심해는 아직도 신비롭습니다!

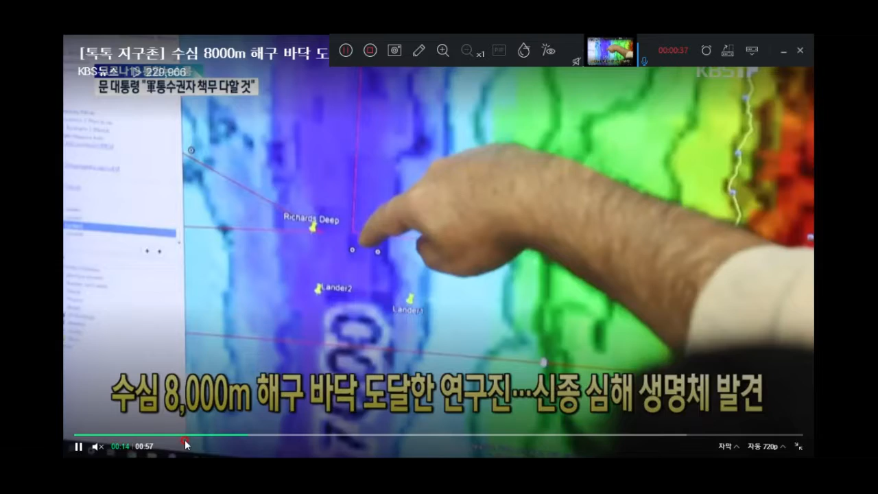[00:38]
그래서 여러분 보시면 이 연구진들이 지금 조사지점을 지금 이렇게 얘기를 하고 있죠.